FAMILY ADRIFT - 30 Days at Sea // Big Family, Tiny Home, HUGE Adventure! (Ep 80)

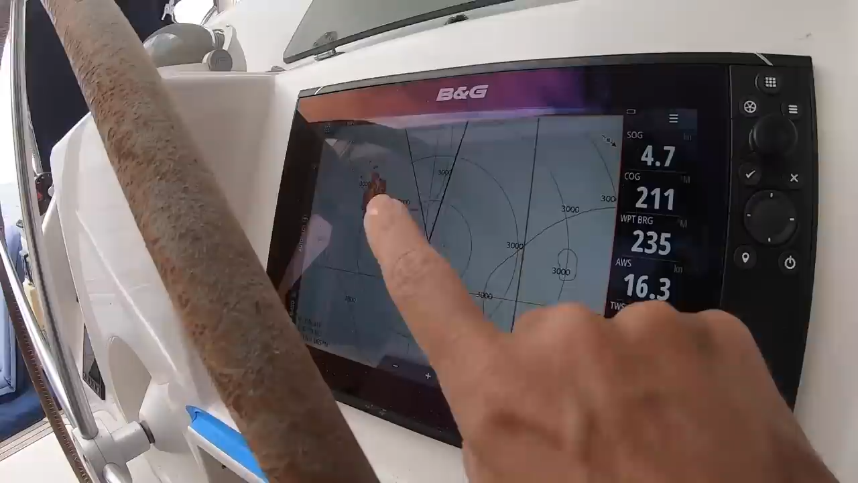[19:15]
Maybe they're trying to be smart like us. So they don't have AIS, so this BNG on the radar has a thing where you can track targets.